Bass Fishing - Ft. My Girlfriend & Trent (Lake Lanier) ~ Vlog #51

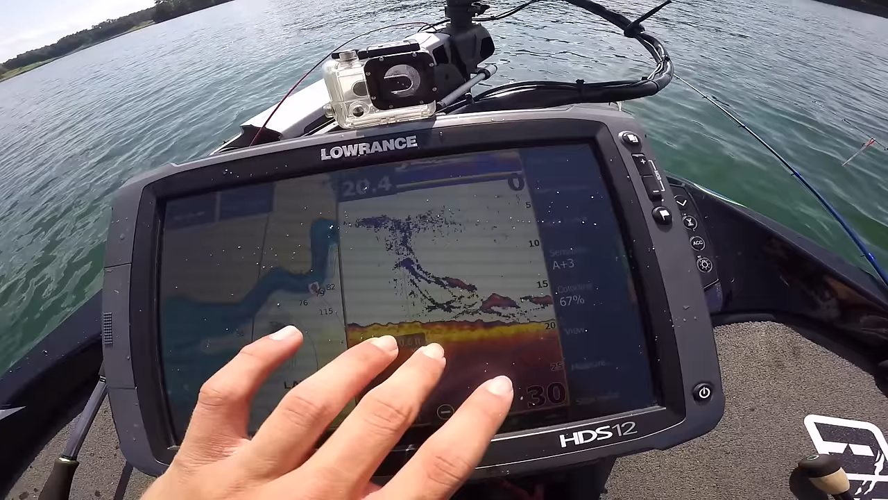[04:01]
There's fish on the bottom. I was just drop shotting those. They're just ticking at me. Literally right when he hooked his ass reeled in.
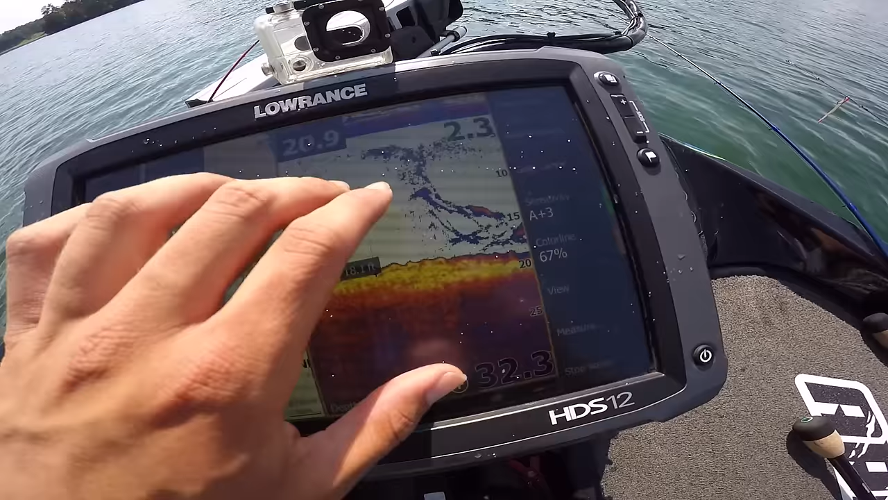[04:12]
But when he reeled that fish in, it was about right here. And as you can tell, these fish were following that fish back,
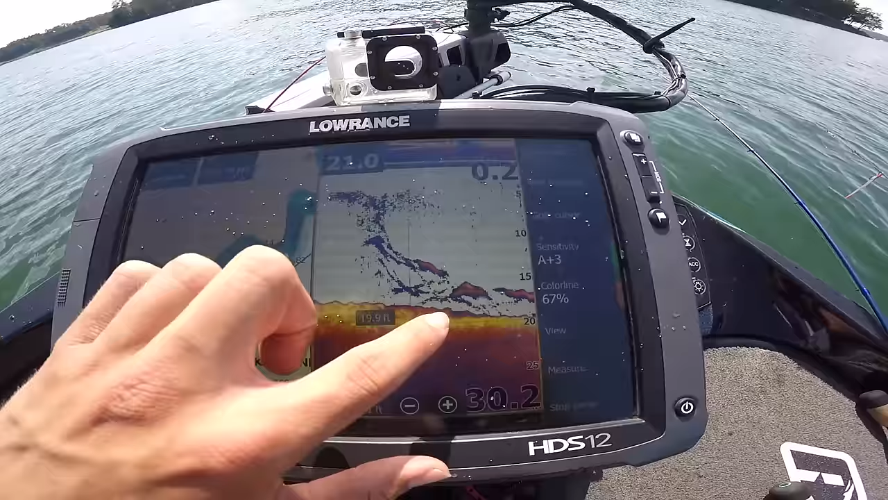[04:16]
and they just got right back down on the bottom. So these fish were actually following. They're in a pack. So he pulled out a lot of fish.